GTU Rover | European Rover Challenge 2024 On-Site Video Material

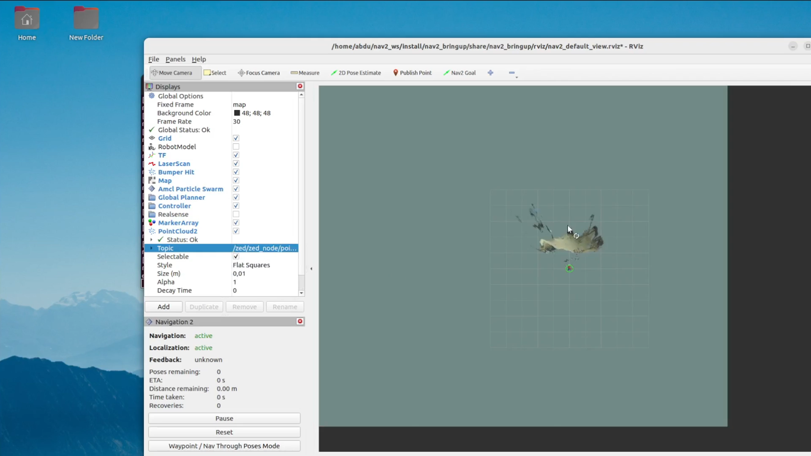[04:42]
We construct the Cosmap layers by downstanting data from LiDAR scan and Z2 depth image using a vocal grid filter. Additionally, our custom warfare detection package for Ros2 is developed with OpenCV.